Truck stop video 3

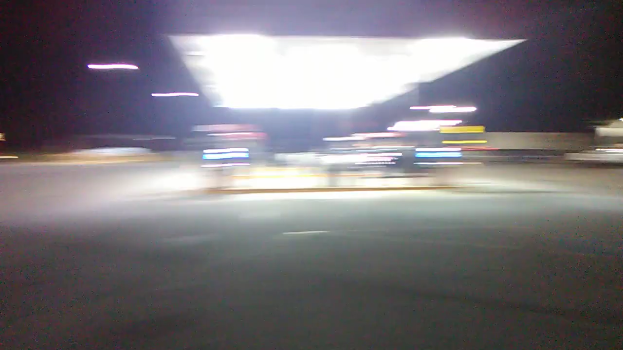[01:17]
But see, if you can see back that far in the distance over here behind the restaurant, this is all truckers parked behind them, behind the truck stop.